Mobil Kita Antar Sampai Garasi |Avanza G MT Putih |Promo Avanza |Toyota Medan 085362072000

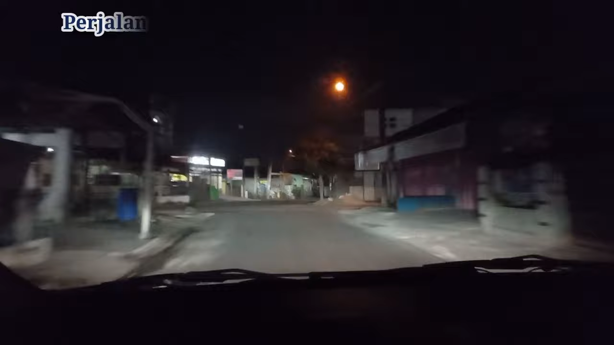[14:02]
Kita perjalanan dari Medan menuju Pangururan ya. Ini sekarang jam 5 pagi. Kita gak tahu nih sampai jam berapa ke Pangururan. Oke, ini di jalan pintu air 4.
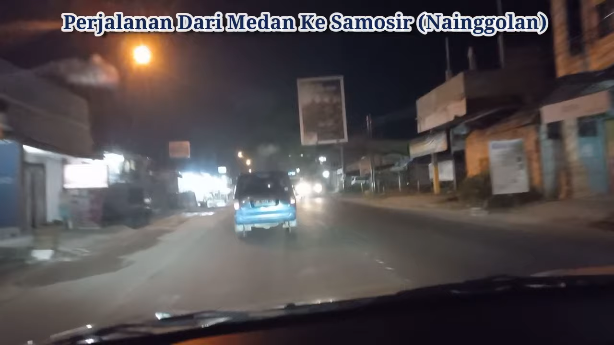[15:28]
Bang Partoknya luar biasa. Ini hari mulai terang.